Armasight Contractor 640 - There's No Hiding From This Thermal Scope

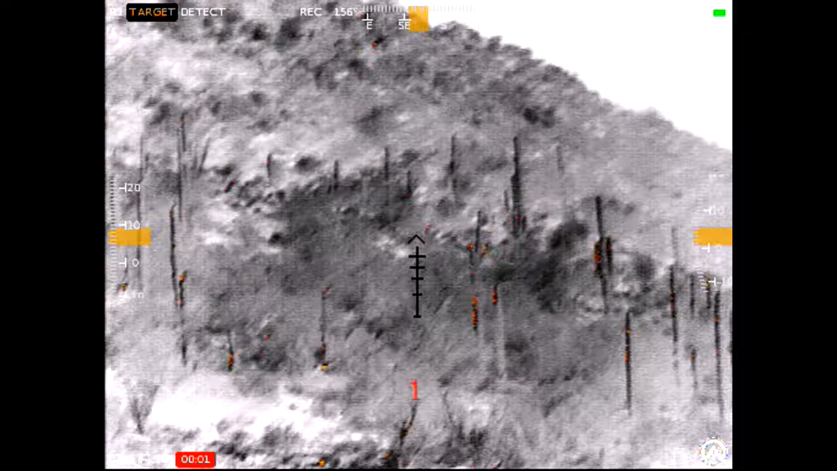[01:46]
tend to ruin night vision by doing something like that so if there is something say
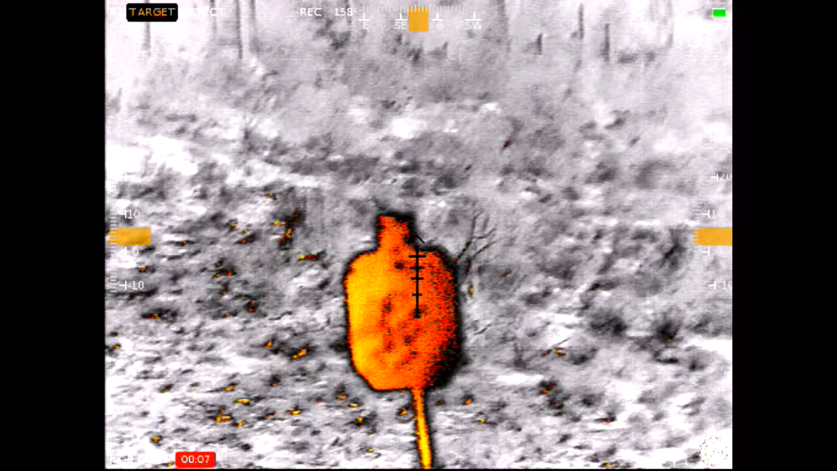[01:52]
on a hillside or out in a field that is somewhat camouflaged hard for you to see
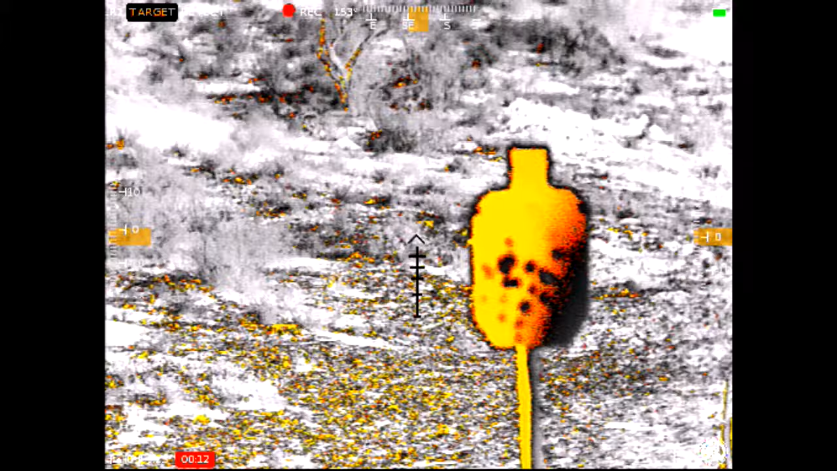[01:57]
you can make out heat signatures with thermal and that's exactly what
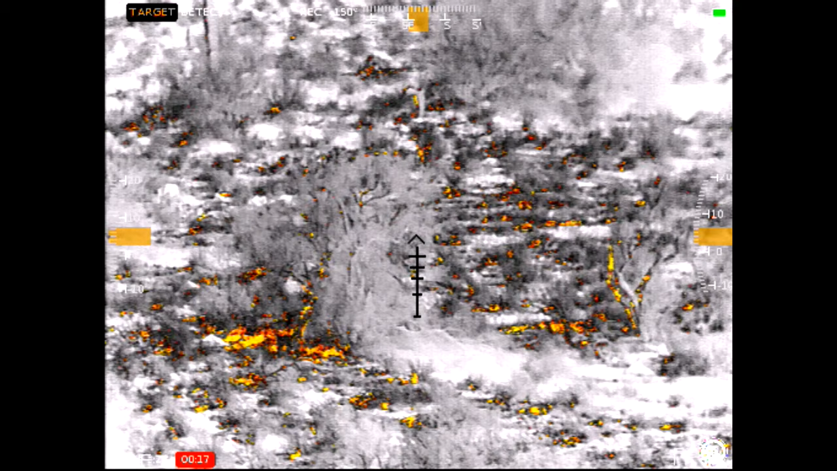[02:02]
thermal does it tells you the different heat signatures of what you are looking at from
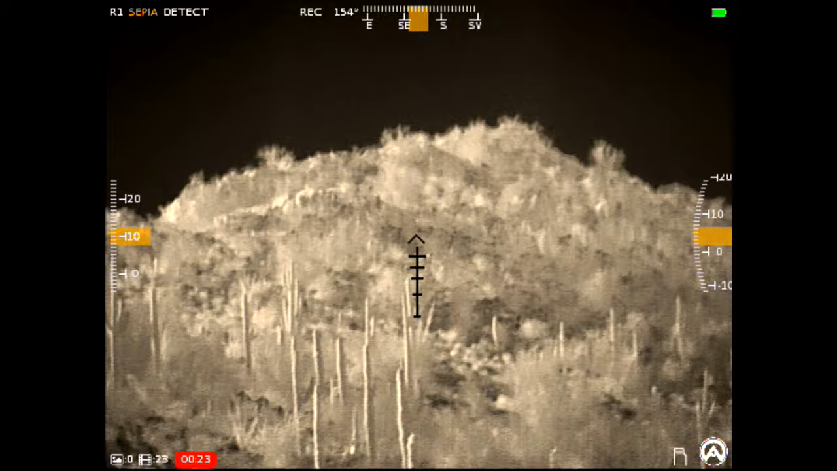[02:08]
cold to hot different varying color schemes to do so
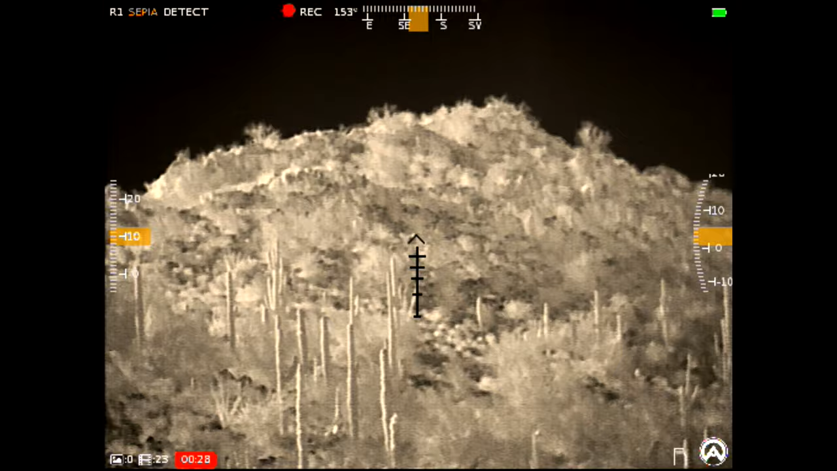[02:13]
if you've never used thermal before it is a whole different way of looking
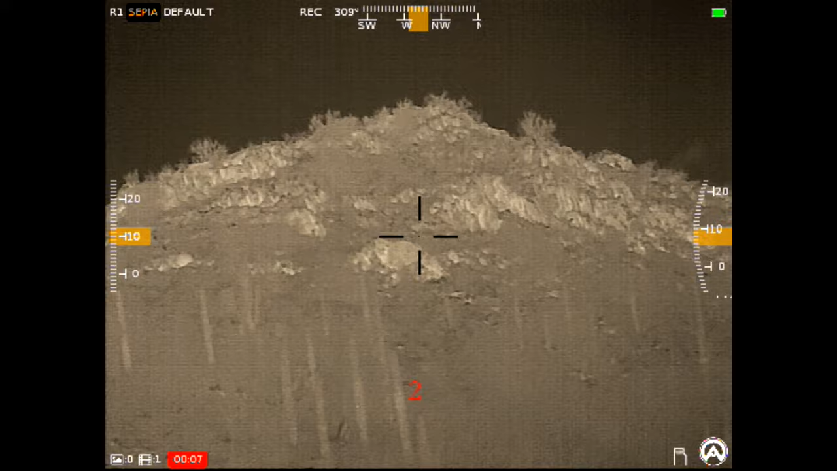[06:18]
gross motor movements which is just twisting this is one of the
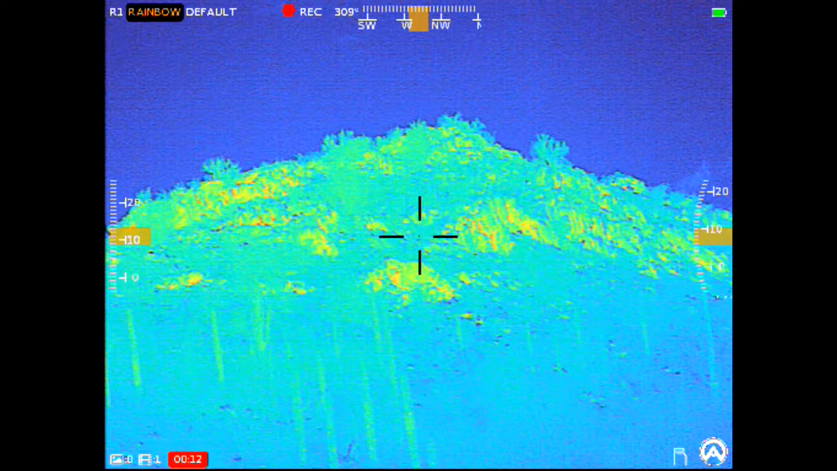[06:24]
most important or probably one of the go-to operations that you would most commonly
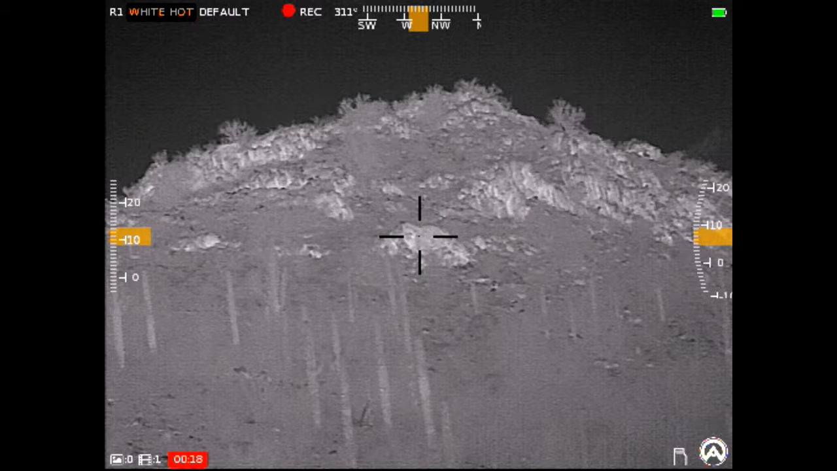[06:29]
use and that is changing the color and then the second one being changing the zoom
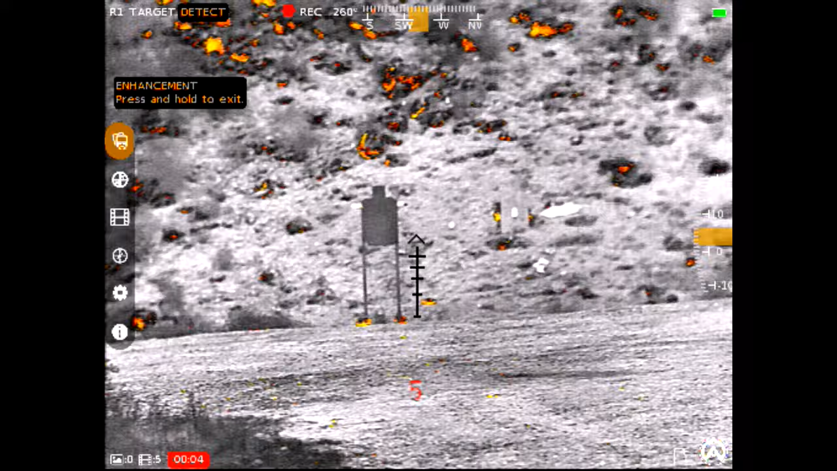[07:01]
go through enhancements about settings compass preview
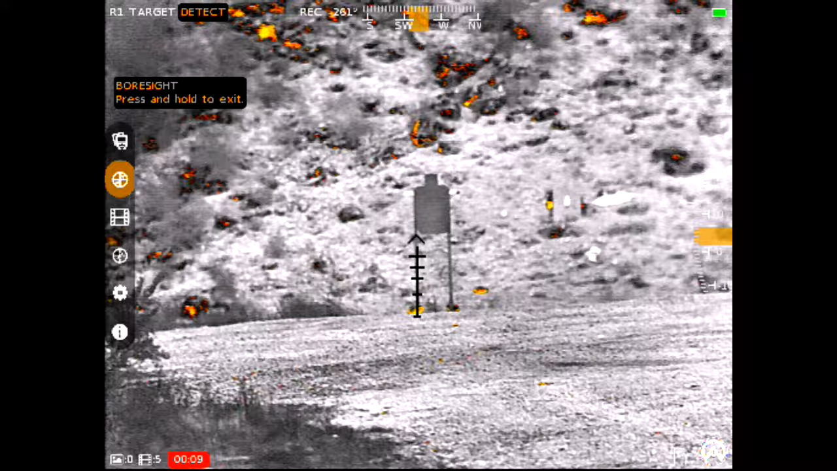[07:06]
for video a picture you've taken bore sight and press to go off press to go on
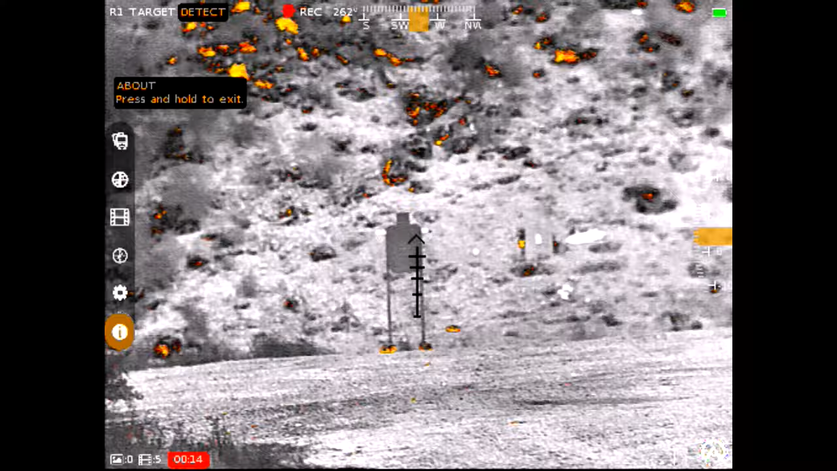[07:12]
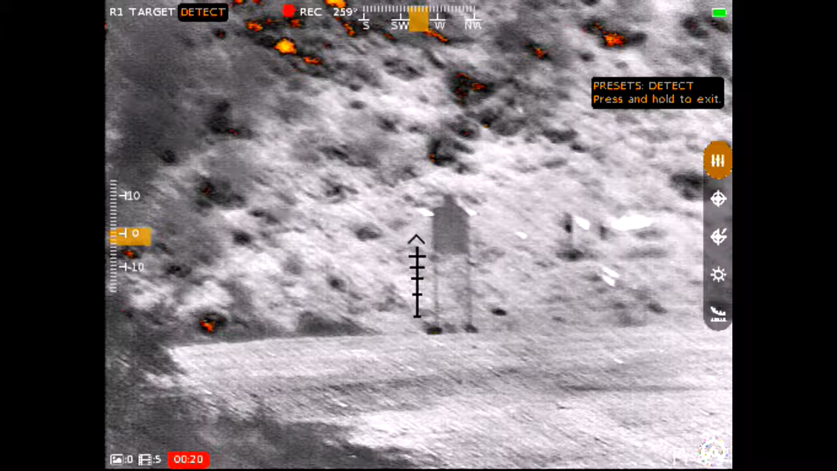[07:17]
menu presets uh reticle type uh color of the reticle brightness settings and
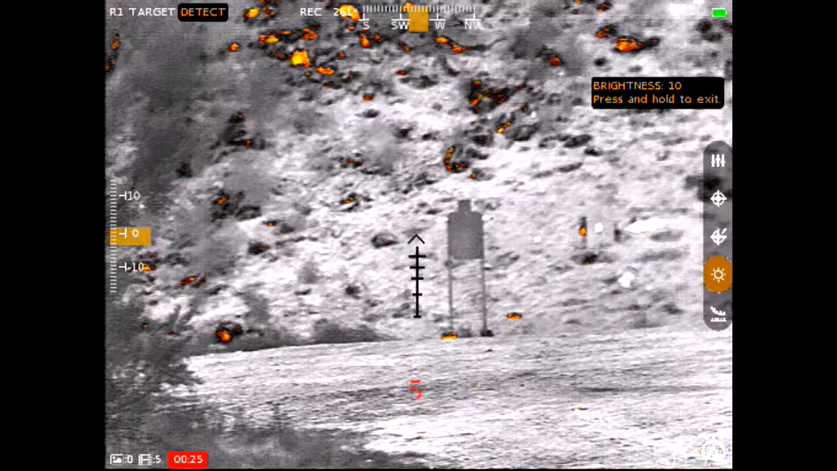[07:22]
rangefinder press and hold off very easy again very sort of intuitive to just go through roll right through it press
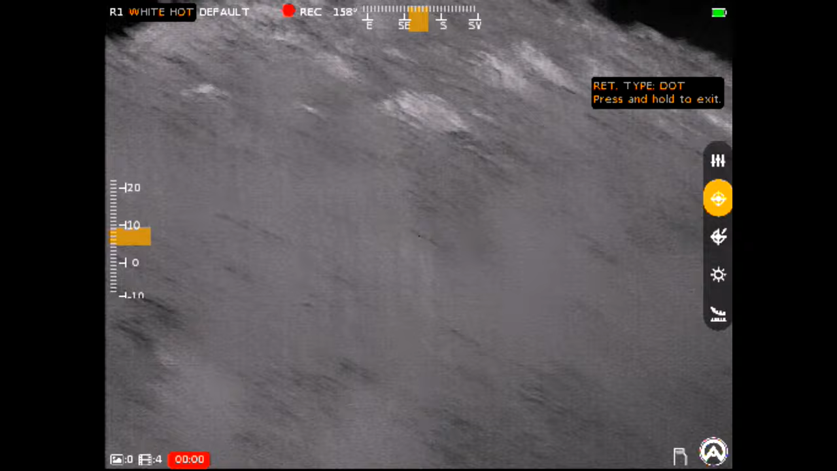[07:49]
there's six or seven of them there's a chevron a crosshair with hash marks
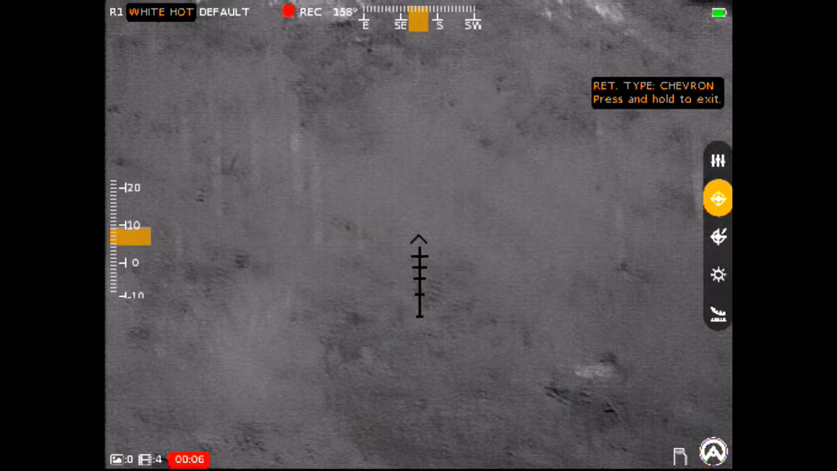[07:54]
a dot a dot with a line a segmented line a dot with three segmented lines four segmented lines solid crosshair and nothing so you can
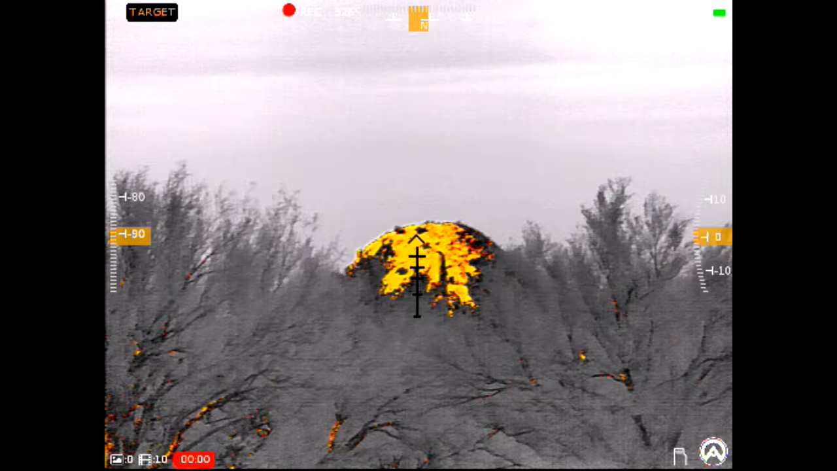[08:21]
super intuitive to use now it has rainbow target forest uh i'm
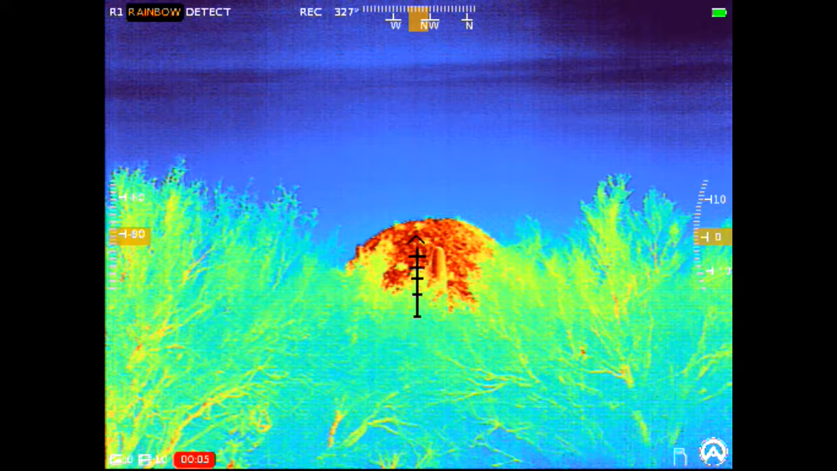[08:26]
sorry sepia white hot black hot back to
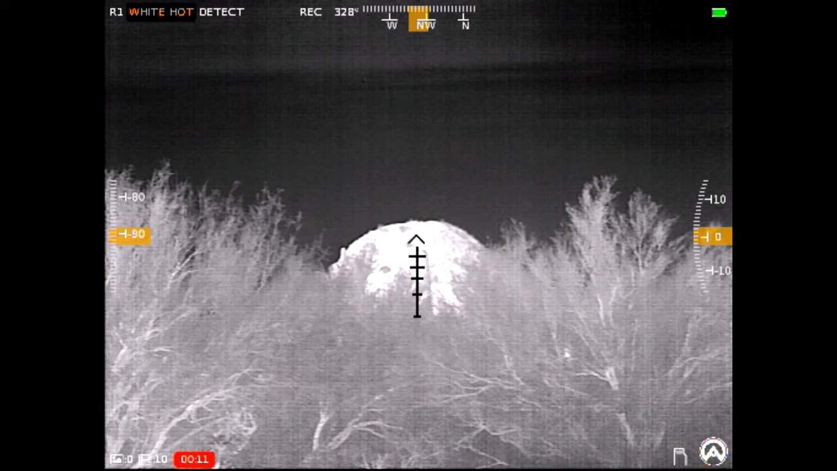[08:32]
rainbow rainbow being the very full color one uh target having mostly black and gray with orange and yellow and then the
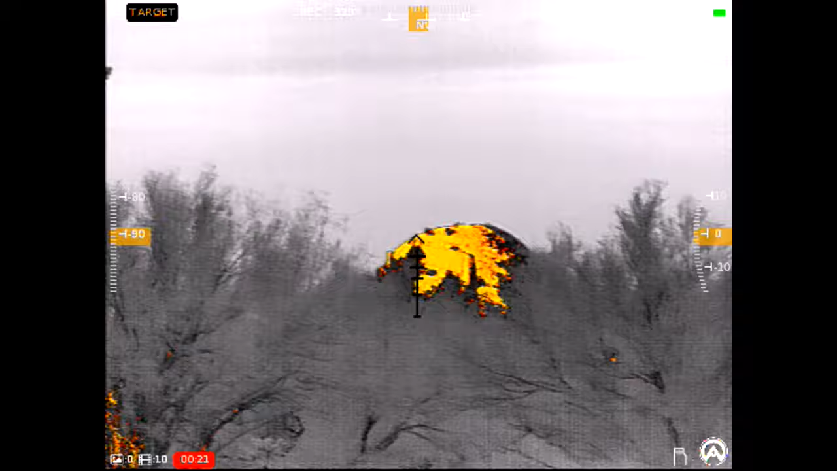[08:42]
sepia white hot which is sort of like sepia just a different color and black hot and you just leave it there you leave it there to where you
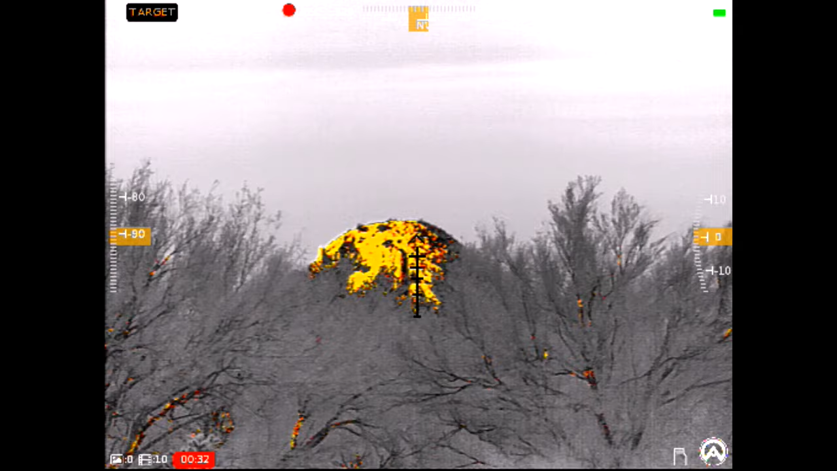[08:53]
want to have it now this is really easy to use with either hand you can go to each side like so and the